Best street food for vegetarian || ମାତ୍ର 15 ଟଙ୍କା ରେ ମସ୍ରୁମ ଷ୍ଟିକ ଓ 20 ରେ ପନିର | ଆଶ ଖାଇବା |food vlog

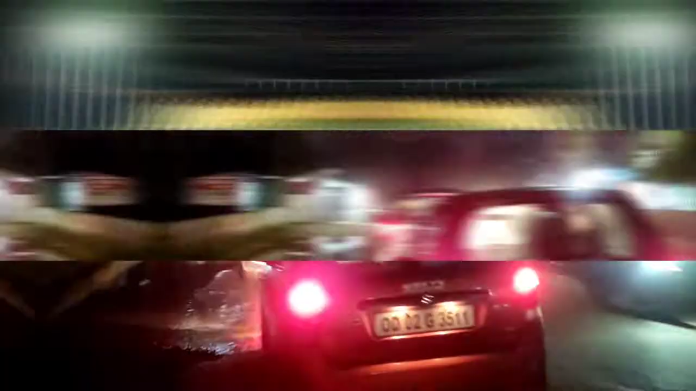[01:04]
जिबु तो देखंतु फिलहाल आमे रबिटोकी छकठी पहुँचि जाइछु देखंतु
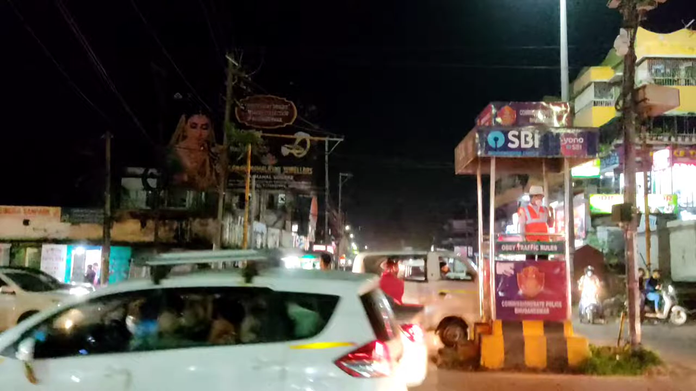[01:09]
मेटी रहिकी आपणकु देखौछि चारिपट देखंतु एपटु कटक रोड रु आसिपारिबे एइपट रूटटा हला पुरी
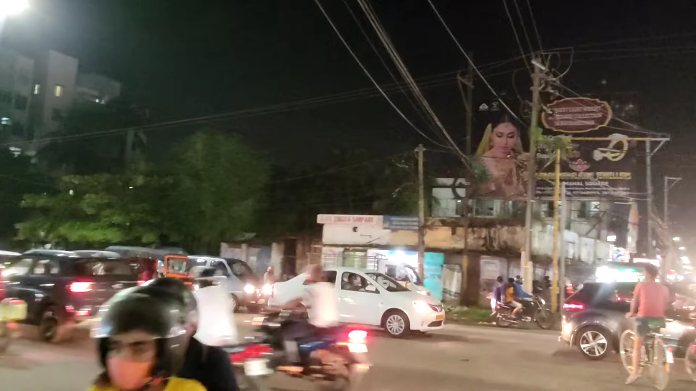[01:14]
रूट तो आमे सीधा जिबु सीधा जाइकि आमे रथ रोड धरिबु तो देखंतु एबे रबिटोकी जुरु आमे सीधा गलु एटा रबिटोकी रोड
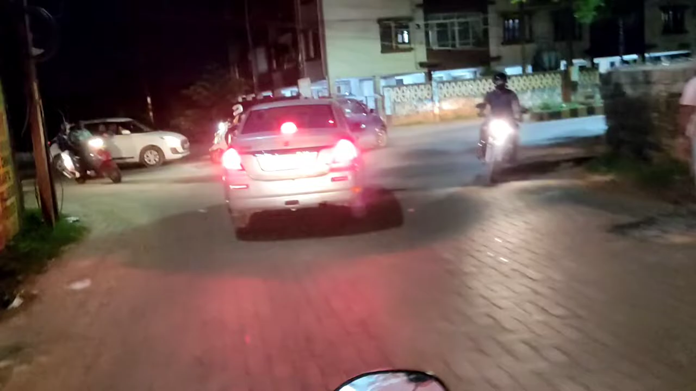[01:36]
जमीक आप देखिपे एटा मिशन रोड अच्छी मिशन रोड रु टे जस्ट गलापर
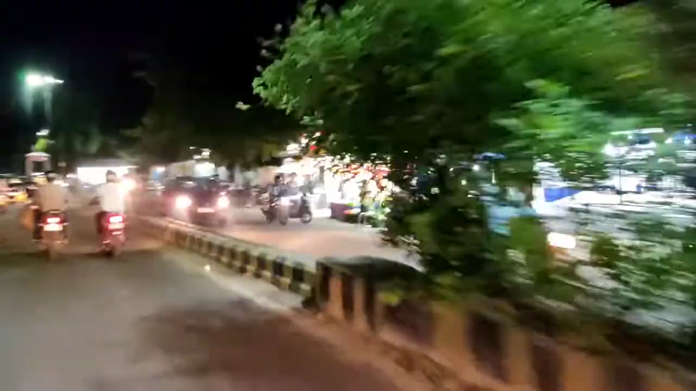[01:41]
से ब्रिज पाखे ही से स्टलटा अच्छी